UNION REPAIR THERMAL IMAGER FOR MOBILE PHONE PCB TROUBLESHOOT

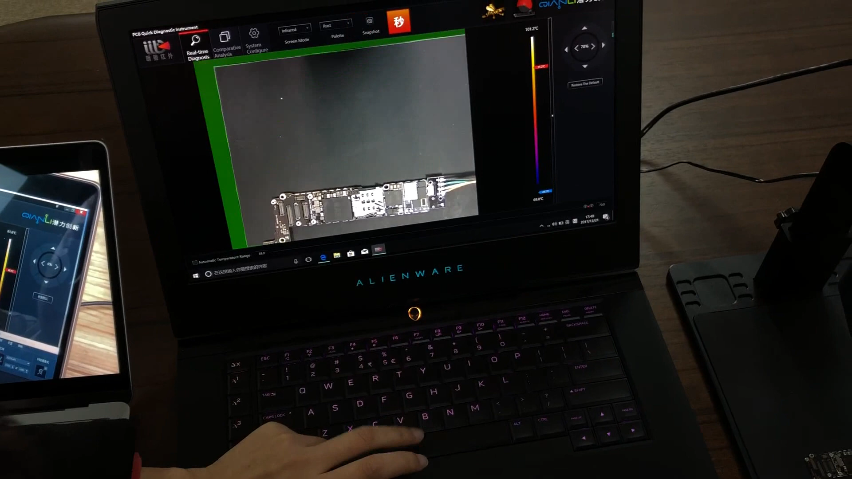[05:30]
this is a electric leakage problem here so you can like very fast to find out the the problem and I'm sorry that we have just